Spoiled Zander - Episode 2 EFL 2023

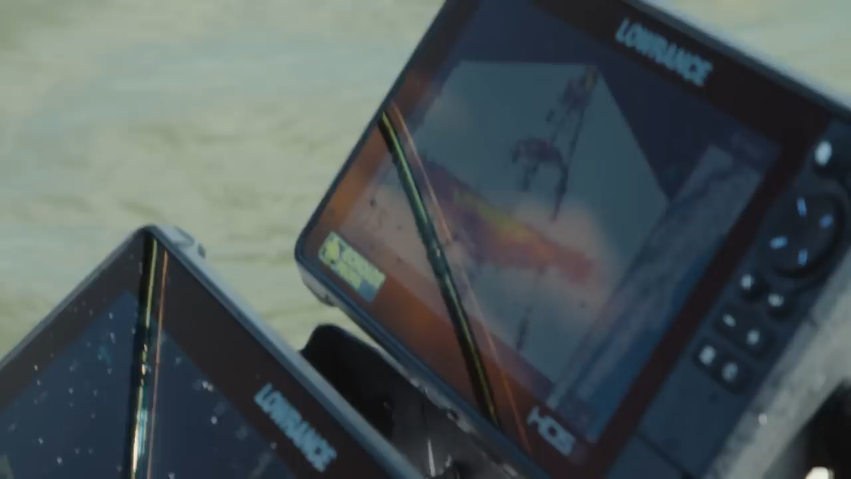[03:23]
Turning, coming. Yeah. It's coming. Fish is coming, reacting.
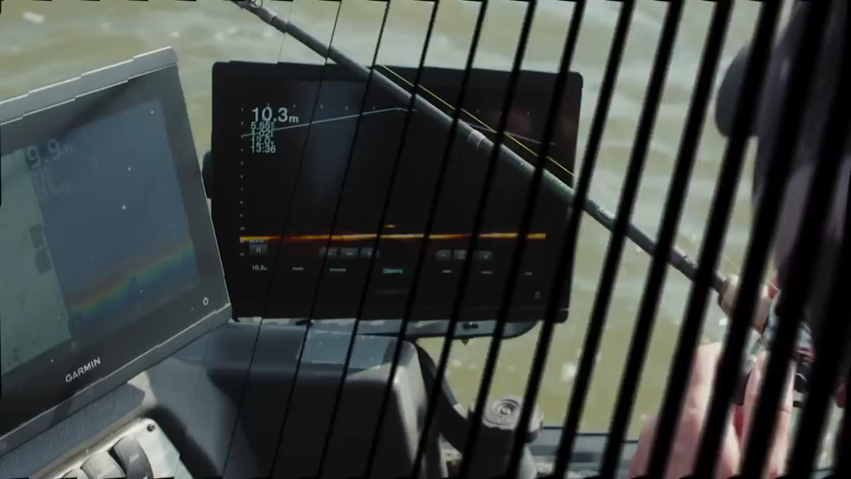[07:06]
On screen: depth 10.3 m
going up, going up, going up. So it was, it's all about the live stuff.
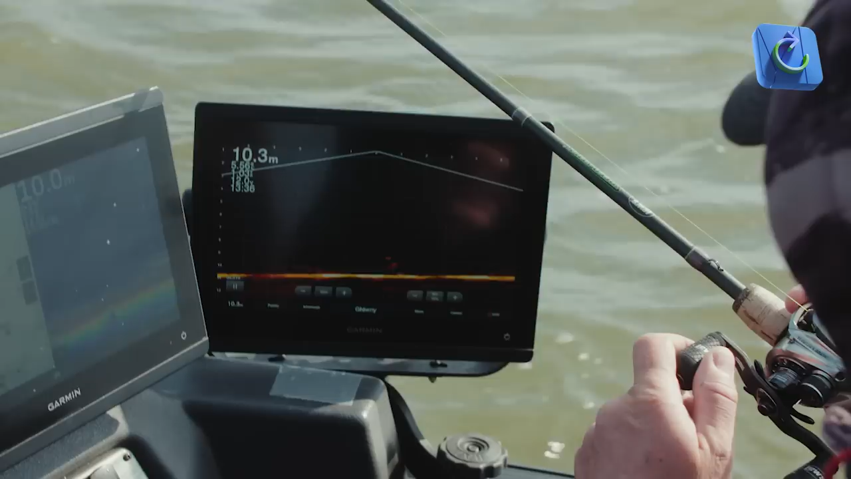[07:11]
Because you see the body language of the fish, depending on what you do. And that's why that technology is nice.
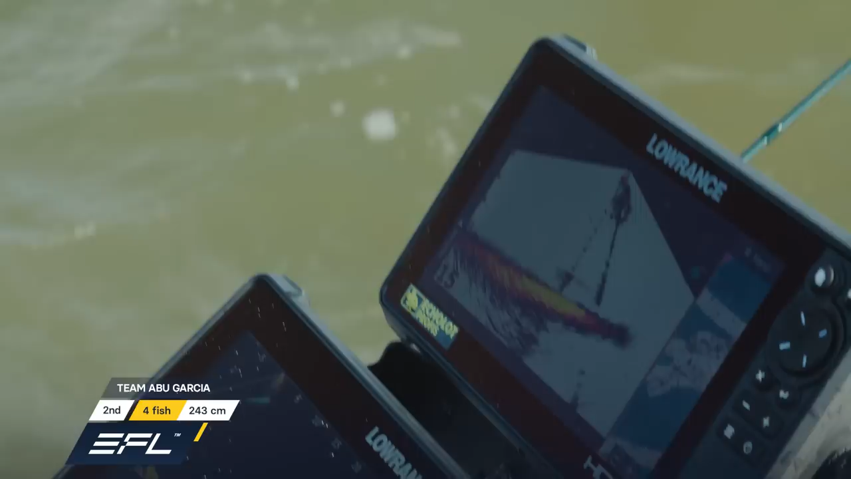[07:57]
That's a good fish, let's cast on that.